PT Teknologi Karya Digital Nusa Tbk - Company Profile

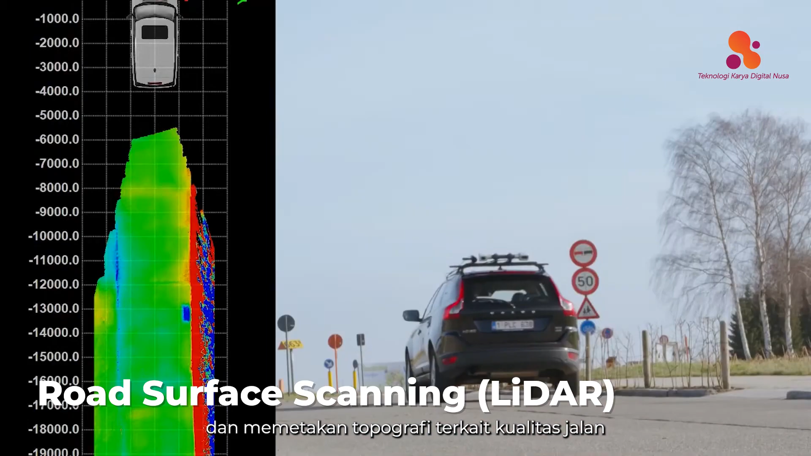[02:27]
LiDAR is a sensor-based technology system for detecting road surfaces and mapping the topography of road quality and pedestrian areas.